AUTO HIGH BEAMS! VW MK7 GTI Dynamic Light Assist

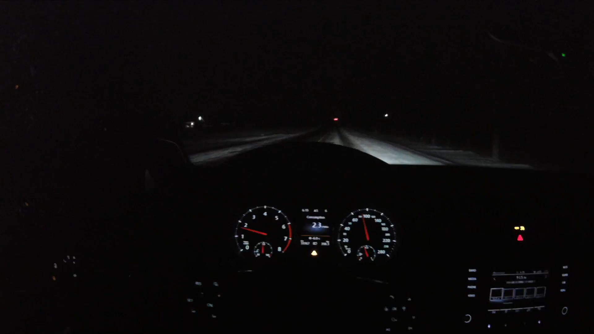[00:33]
Slow down a bit as soon as I lose him then it should automatically put my high beams on. There we go and then I'll come up over the crest it'll see the car and high beam turned off. So whenever you approach any kind of overhead lighting or any
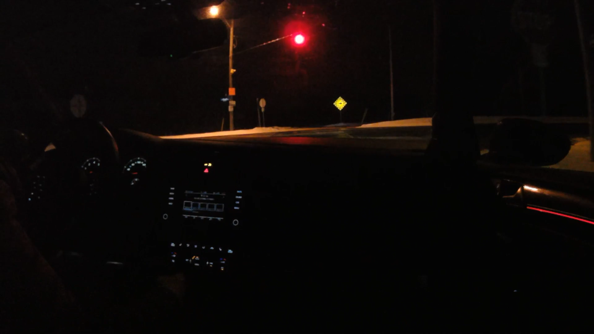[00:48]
kind of traffic signals or any approaching or
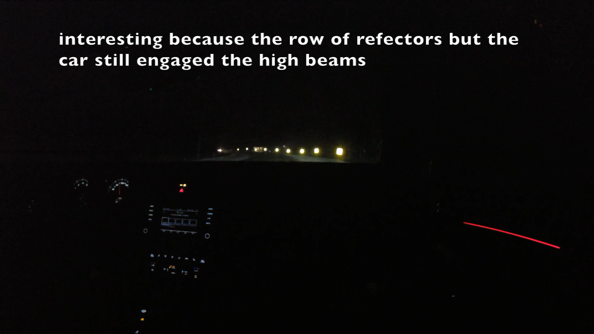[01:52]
Approaching a bend, no cars in view, and now an auto high beam just kicked on. This car, auto high beam just turned up. Anyway, it seems like a gimmick but it's actually pretty damn convenient once you get used to it.
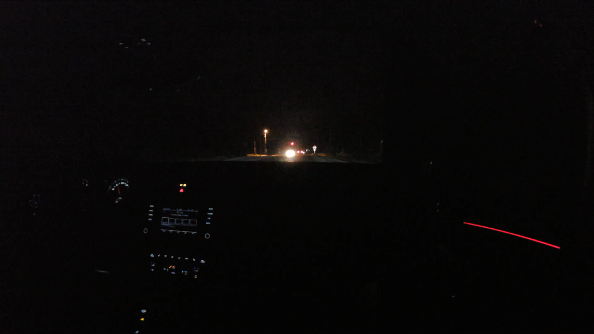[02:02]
Not having to constantly flick your stock on and off for every time the car is approaching or passing you. It's a nice little extra feature and it's something that is not available in the USA.
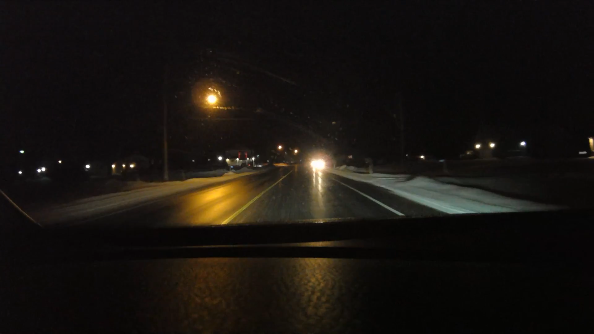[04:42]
What is happening here? Why is that car on my side of the road? Delivering papers? Oh my goodness. See that high and low around the corner. Car went by. Highs went on. Saw another car. Went off all by itself. That's all fully dynamic light assist. Excelent.